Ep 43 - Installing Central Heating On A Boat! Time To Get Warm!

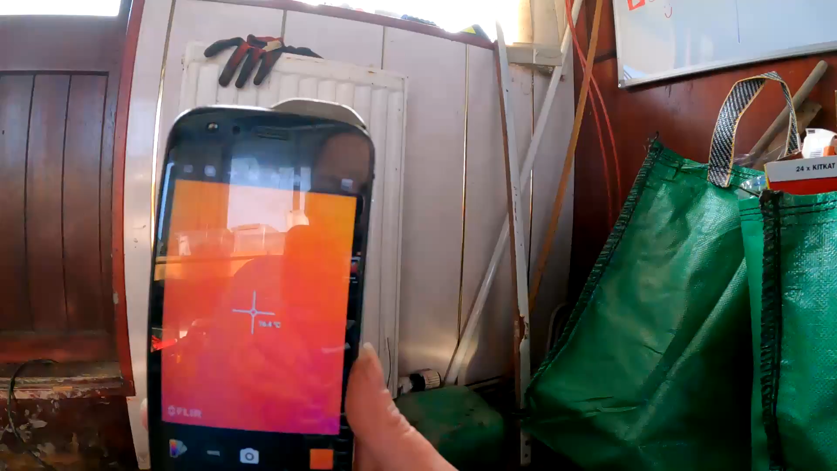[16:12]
is, can you see because of my reflection, so it's still cold.
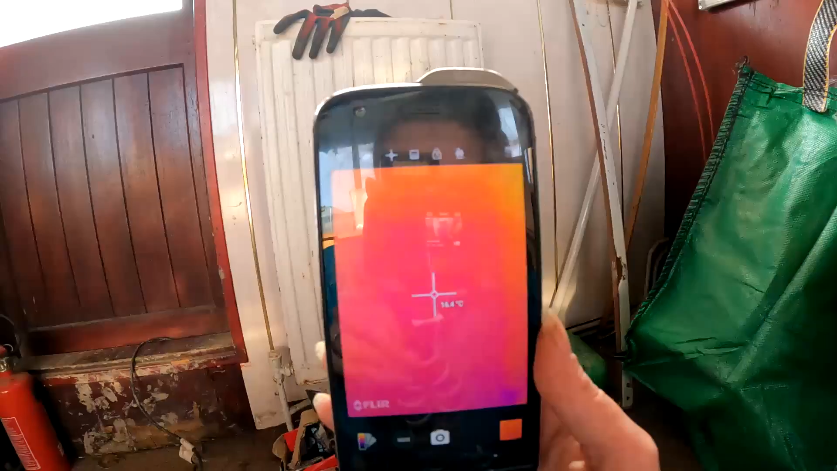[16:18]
So we'll have a look at that in a minute and see. Yeah, am I hot?
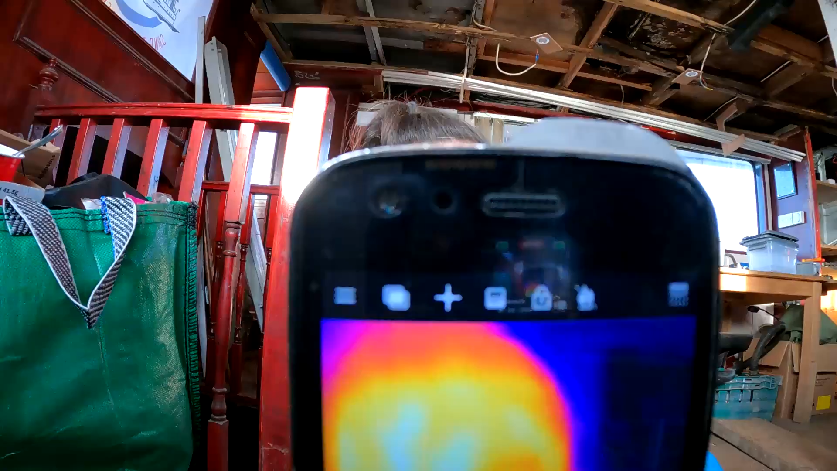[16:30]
So we can use the thermal imaging camera to see how hot the radiator is actually getting and to be able to show you, which is good.
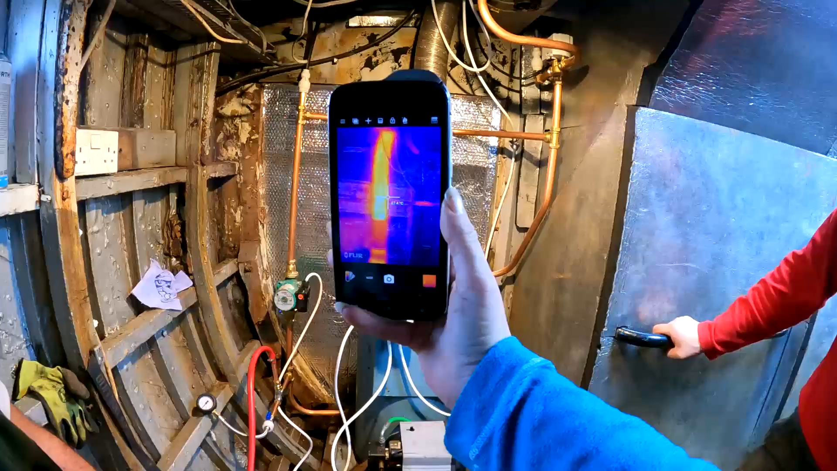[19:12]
Well, what's that flew up to?
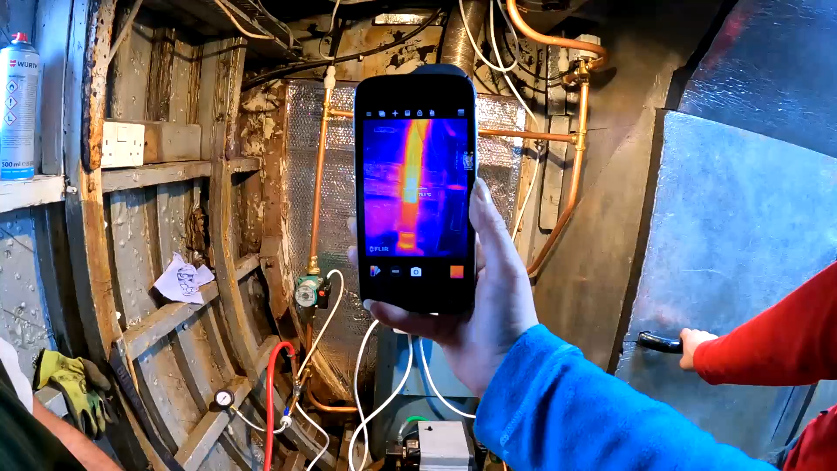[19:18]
70, 75. Yay, we've got some warmth, only a little bit.
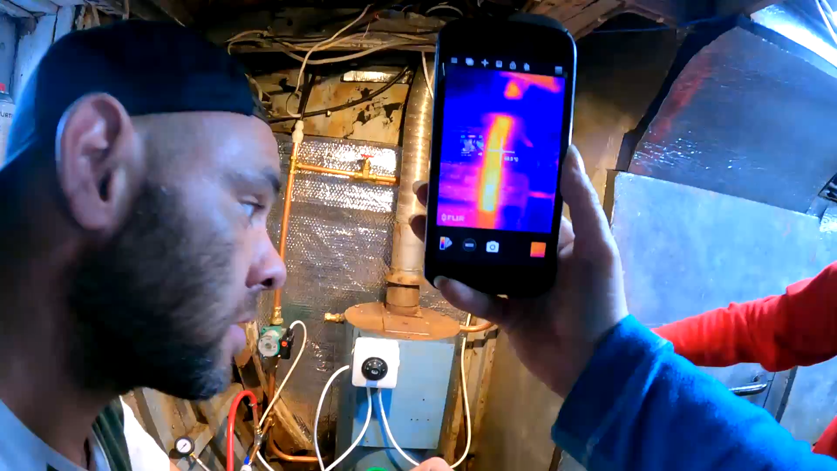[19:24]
Oh yeah, but it's not going to be insist. The water's going like that, isn't it? What's your pipe at, Gem?
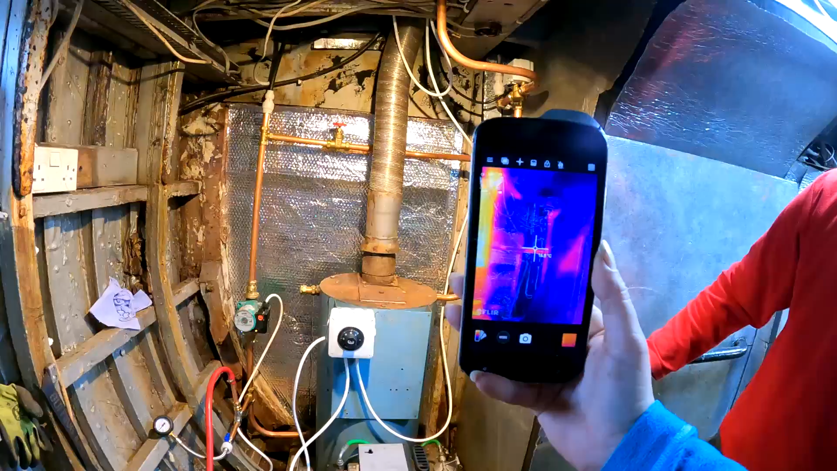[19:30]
Oh, I'm checking you.
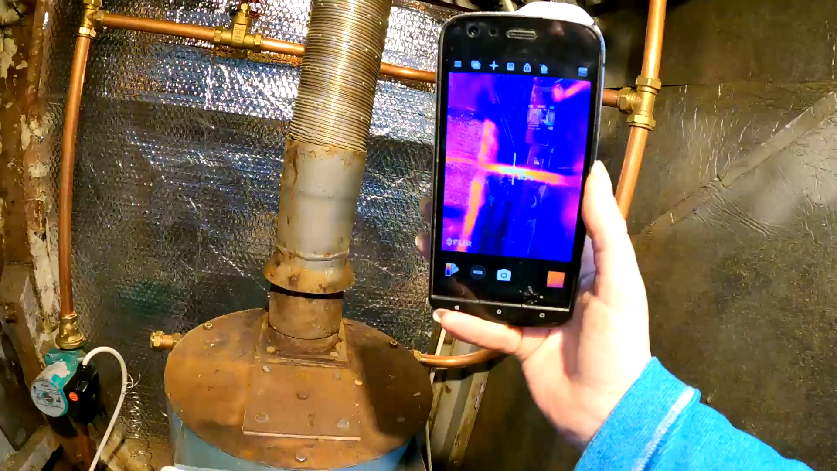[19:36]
42. Now, which way is it going? Right.
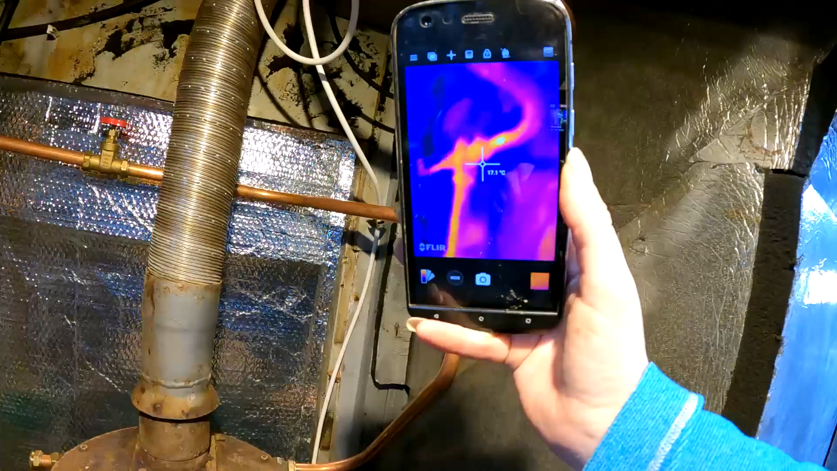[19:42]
right, we don't want anything on the left side. It'll still track.
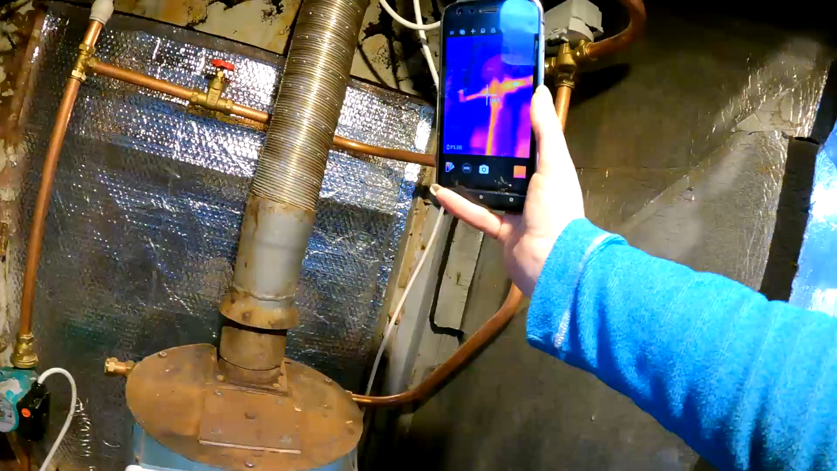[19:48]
Well, you'll get a little bit, to be fair, it shows 17, 18, no. How many degrees.
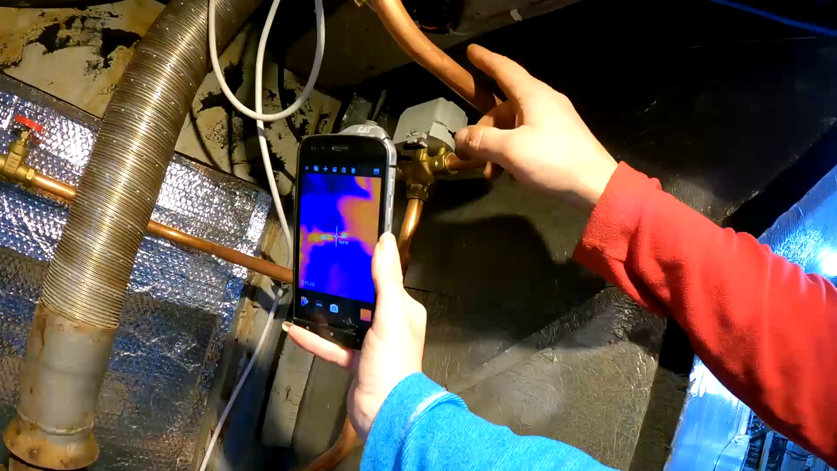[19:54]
If you come to the right hand side, this side here, that's where we want to be getting our heat. That should be heat circulating. So there we go.
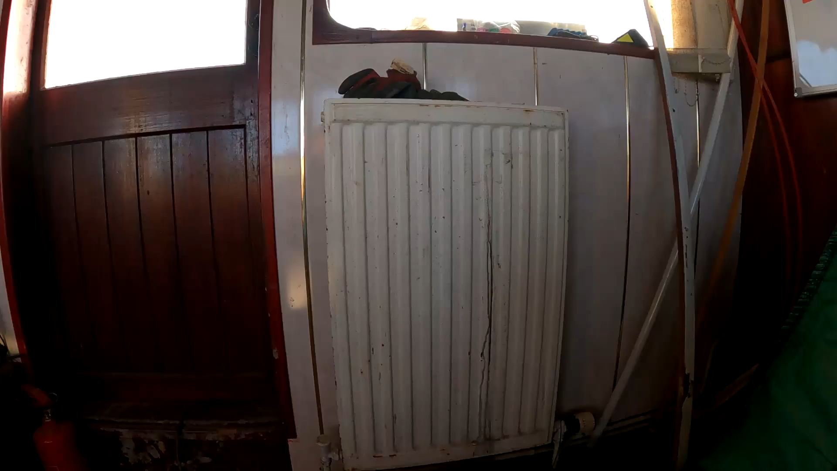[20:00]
We have
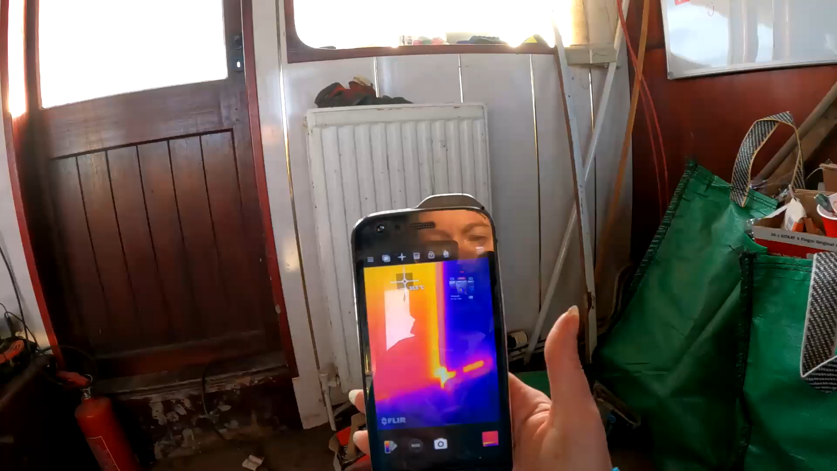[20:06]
a hot radiator. So you can see it on the thermal that it is warm.
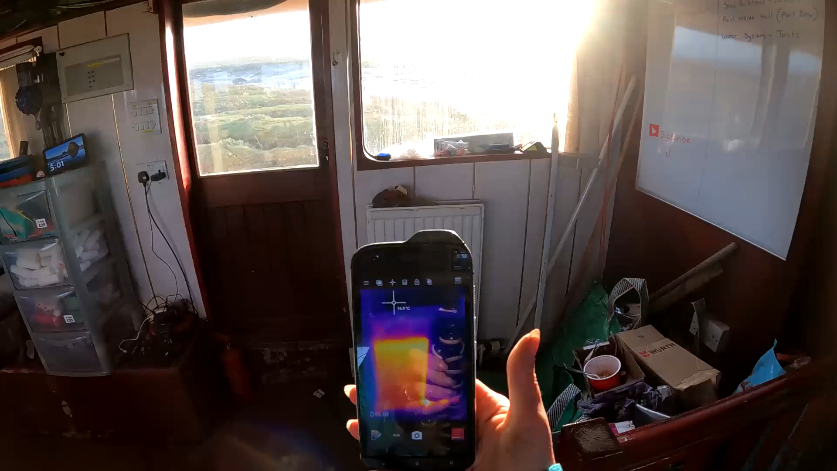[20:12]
So at the moment, at the hottest point, we're at like 40 degrees there.
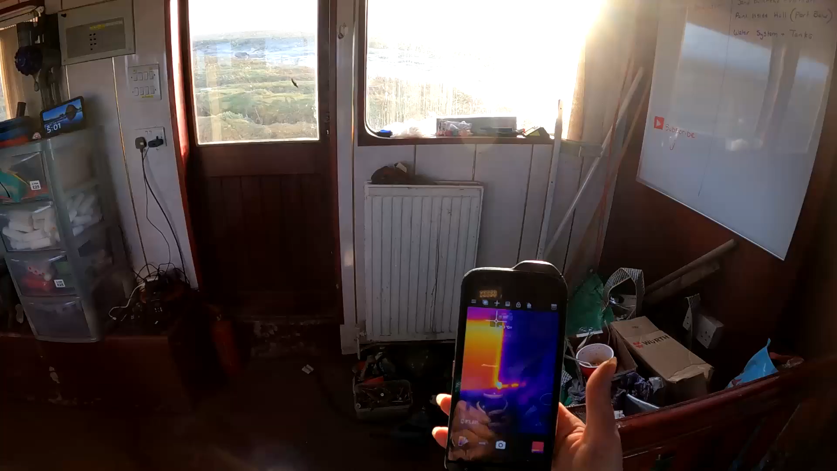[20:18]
It's only just gone on, so.
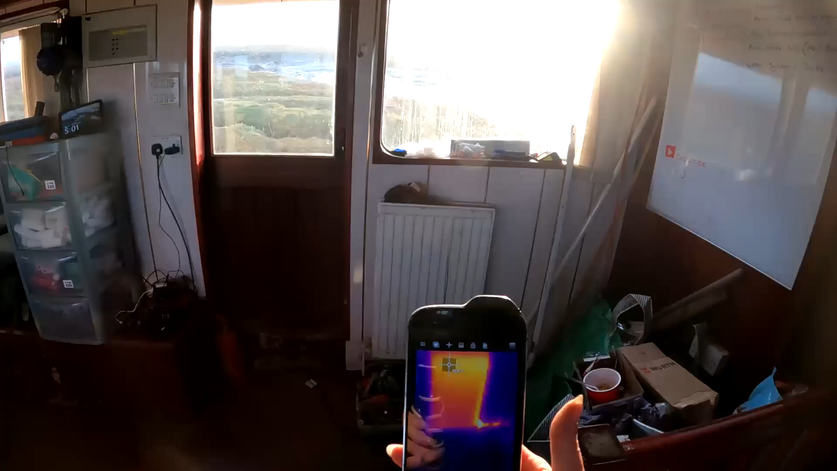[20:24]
But you can see that is working. So we are winning on the heating system. All of the radiators are working except one.